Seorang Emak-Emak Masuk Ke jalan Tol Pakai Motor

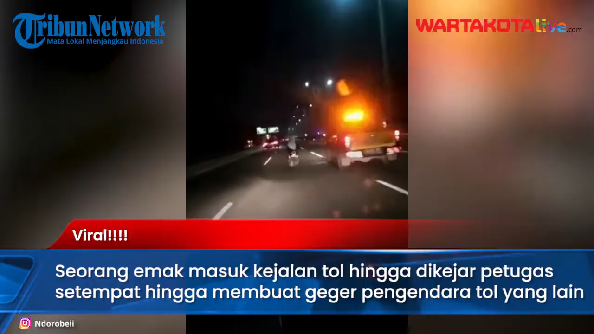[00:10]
Gila, gila, gila, kacau, kacau Parah
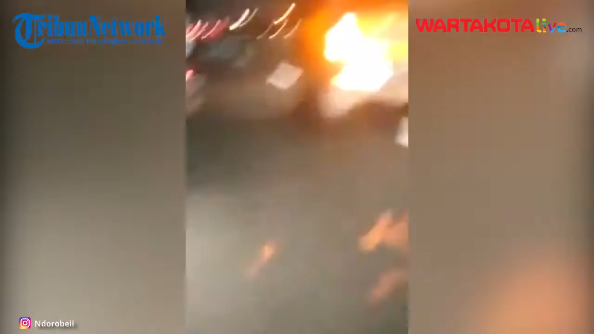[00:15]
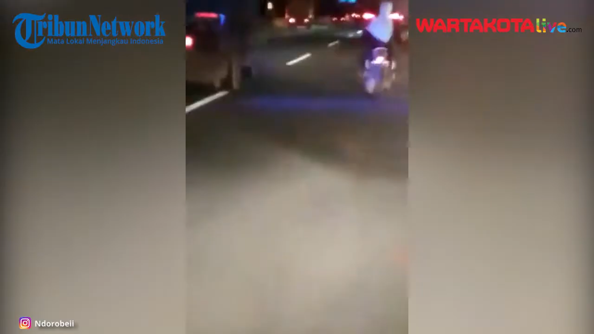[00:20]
Waduh, aduh nih ibu-ibu mana jalannya di tengah lagi Bener-bener ya Waduh, waduh, waduh Tapi diberhentiin gak mau berhenti, Kak? Diberhentiin gak mau berhenti? Iya, harusnya berhenti nih Jadi dikejar tuh Aduh, gila ini, gila Emang emak-emak sadis Emak-emak sadis Sadis, sadis, sadis Ntar ditempeleng,
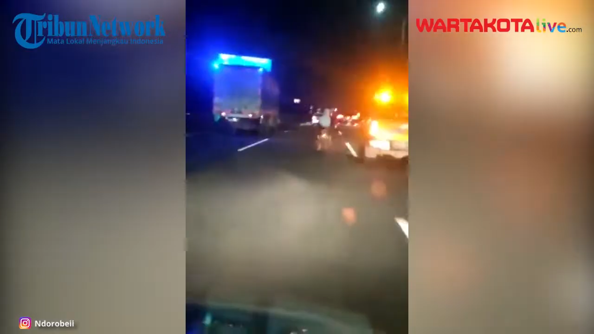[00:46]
nanti sama polisi Sadis, aduh, jangan dipepet, ntar jatuh aja, bahaya Waduh, kacau nih ibu Wih, di malam ngebut, kampret